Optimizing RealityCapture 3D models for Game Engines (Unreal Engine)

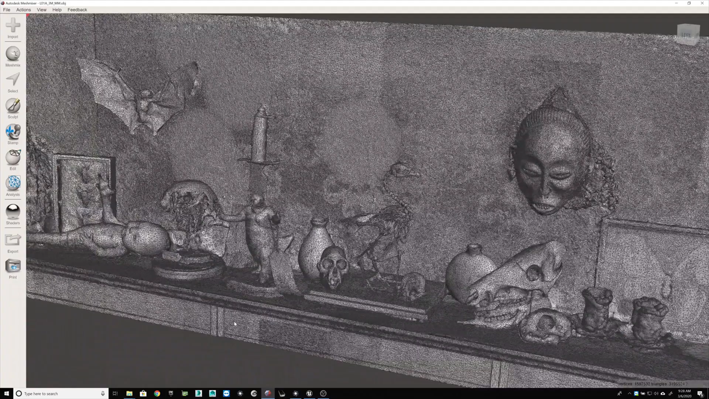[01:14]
These used to skin fairly dense geometry at 1.5 million tries, or polys if you wish.
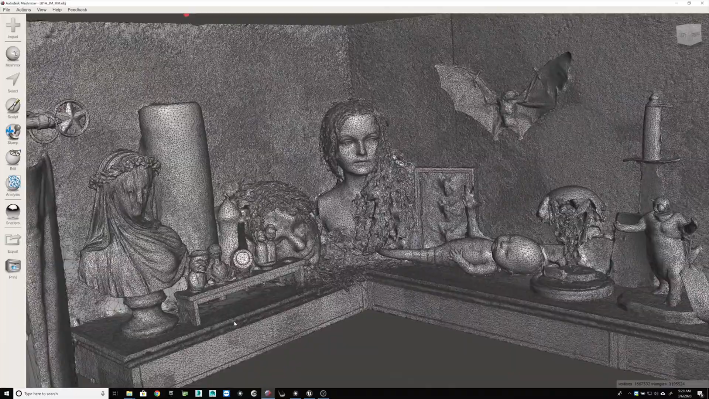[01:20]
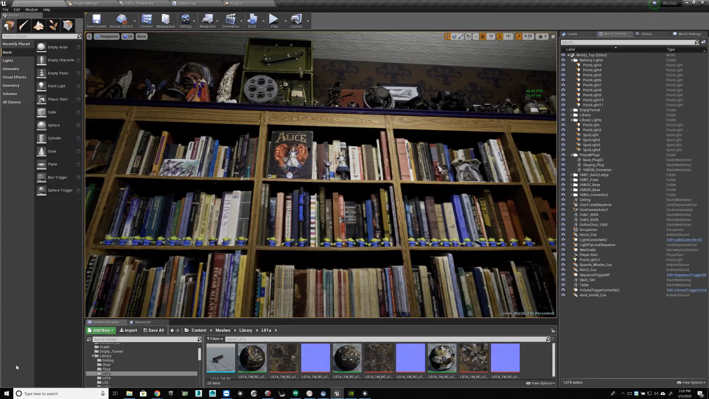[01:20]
At a steady 60 frames per second, I was curious how much more detail I might glean from source data before seeing frame rates begin to drop.
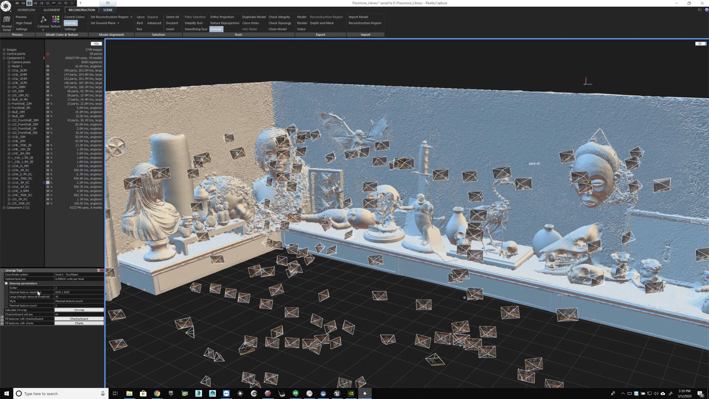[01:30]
I returned to RealityCapture and switched style to fixed texel size under the unwrap tool.
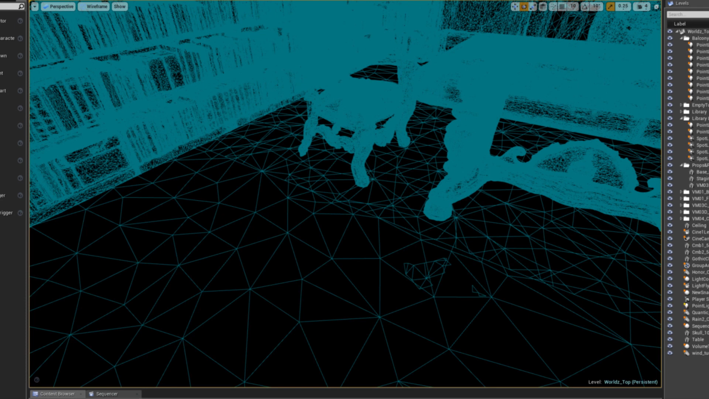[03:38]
Maybe I could say the same for this bit of asphalt. But no.
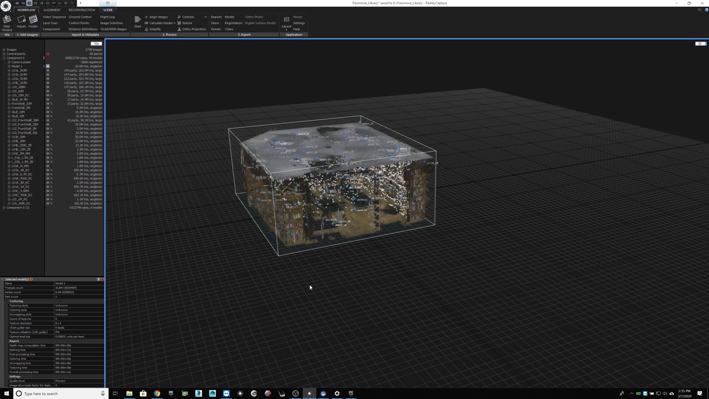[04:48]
Reconstruction in Reality Capture returned a component for a section of this library that
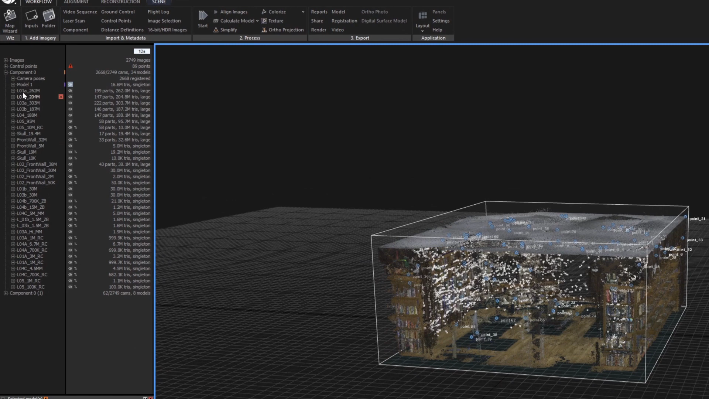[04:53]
began with 262 million tries.
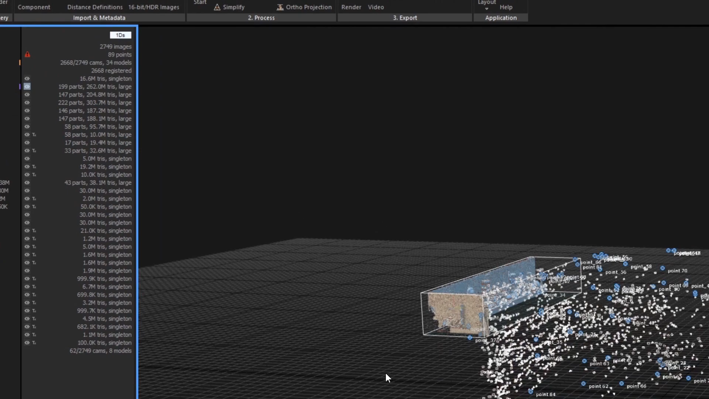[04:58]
My thinking in selecting this particular region of the library for reconstruction region 01,
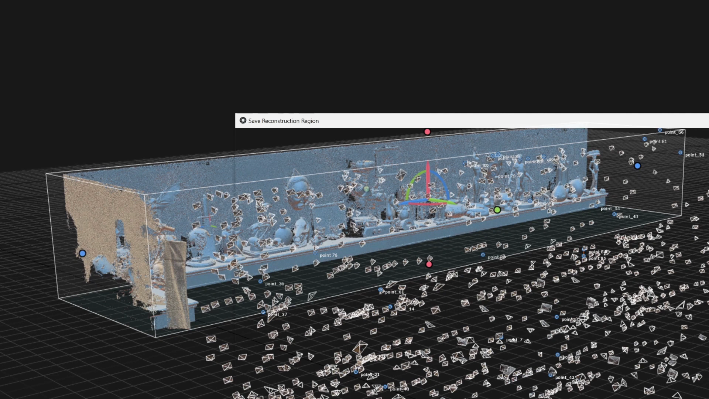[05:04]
in fact, was itself informed by the need for selective decimation.
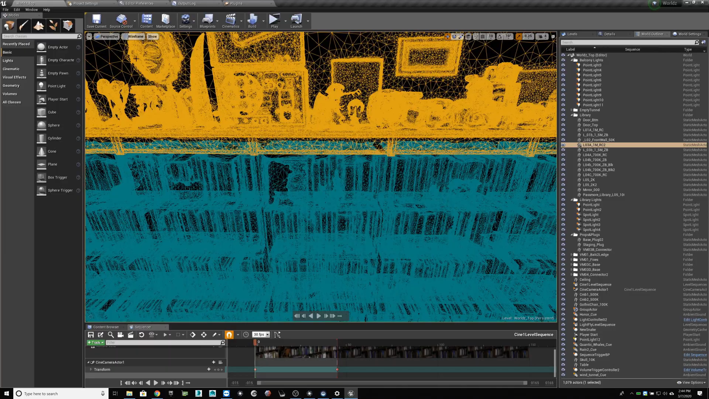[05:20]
Were these combined in a single component, too aggressive with the Simplify tool,
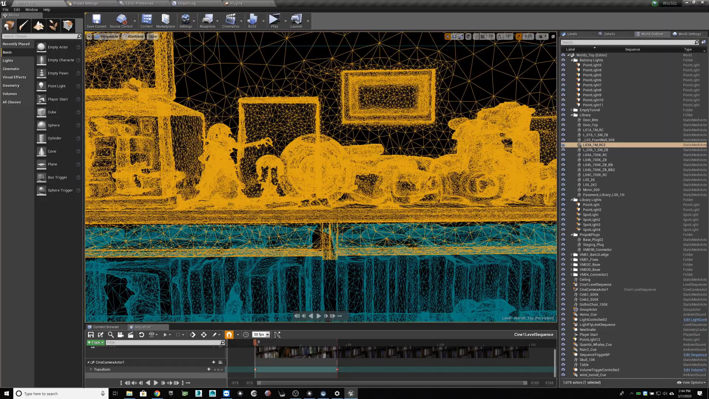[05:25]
and you lose your nice silhouettes on the bric-a-brac.
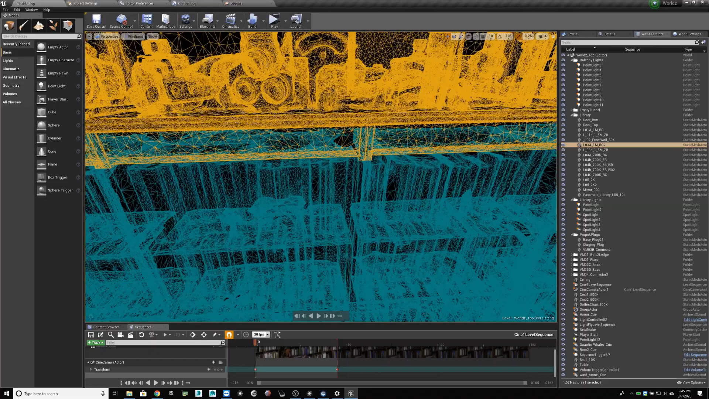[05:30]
But then what's appropriate there would leave the simpler books with too great a density of polys. So, we split.
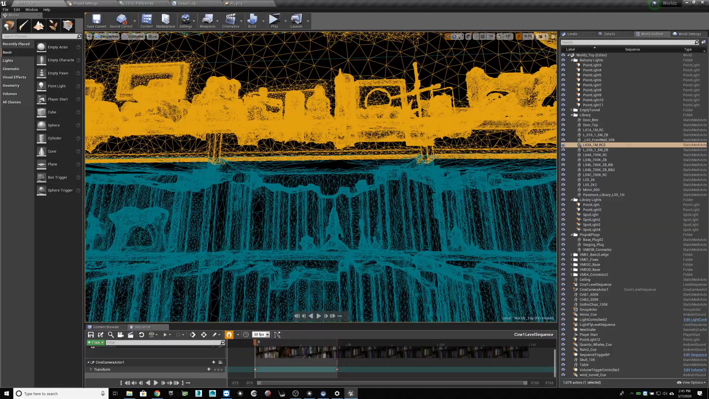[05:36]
Quick side note. After reading on forums that ZBrush's decimation master was superior to all the rest, I ran a test.
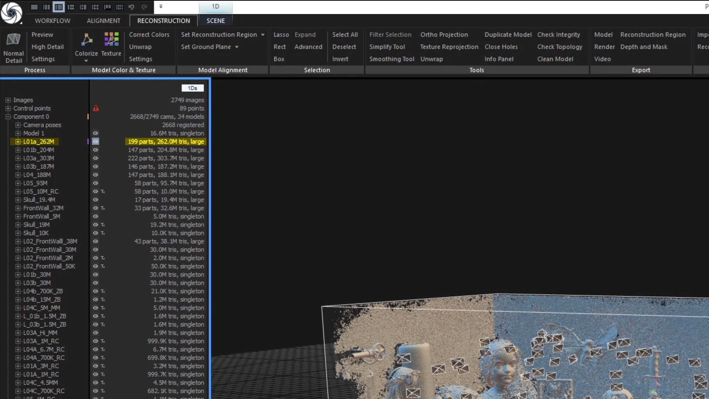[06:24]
I include that info to then feed recognizable file names for export and backup down the road. I then run Simplify, basing the target tricount not on a percentage, but rather on the upper end file size I can comfortably work with in MeshMixer, 30 million in my case.
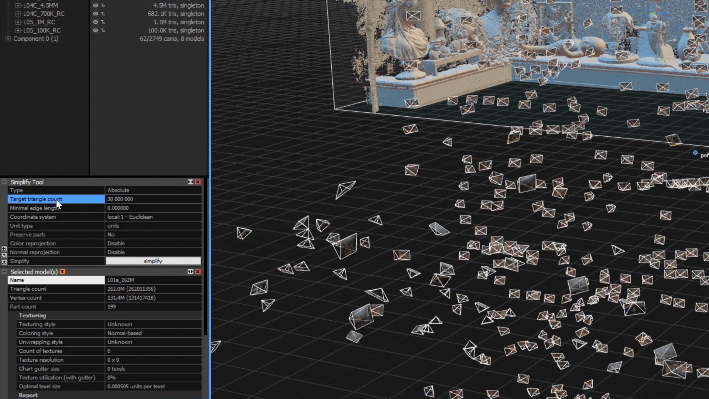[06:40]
But I'll even bring that down to 15 million to work faster when I know this still preserves plenty of detail for a given patch of a scene.
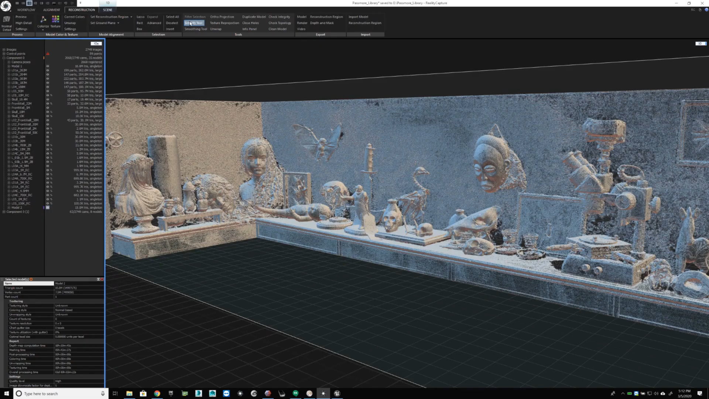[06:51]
Before giving this new component a title, I'll clean the model. Name this new component L01A15MRC.
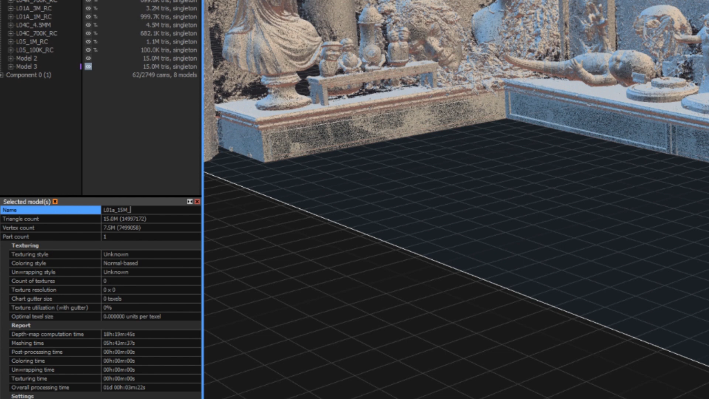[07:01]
Nuke the parent component and export to OBJ,
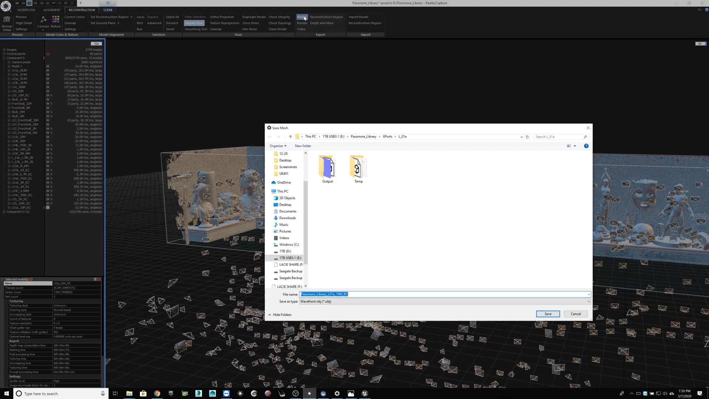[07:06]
being sure to disable preserved parts.
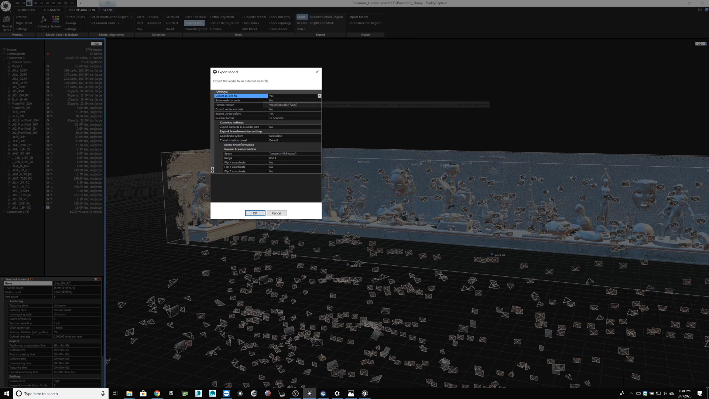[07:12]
No need to bother with exporting the info file. In MeshMixer,